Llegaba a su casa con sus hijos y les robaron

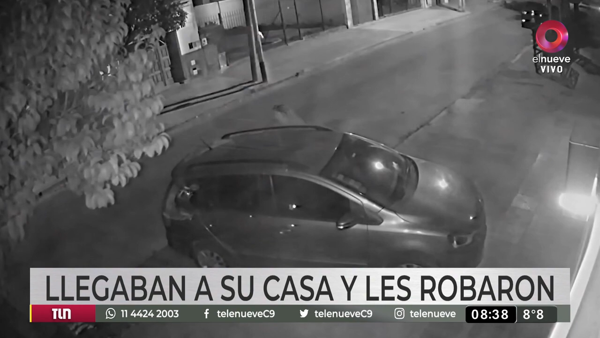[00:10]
Fíjense cómo los está ayudando a bajar del auto cuando pasa una moto. Ve la oportunidad, lo que siempre decimos, ¿no? Motochorros que ven esta oportunidad de distracción, estos segundos, que tardás en ingresar a tu casa y directamente van a atacar a la mujer. Ahí tiene su arma, ella en un primer instante se rehúsa a entregarle las llaves y después directamente se terminan yendo con el vehículo. En un momento se puede observar como uno de los chiquitos, que es el jovencito de 10 años,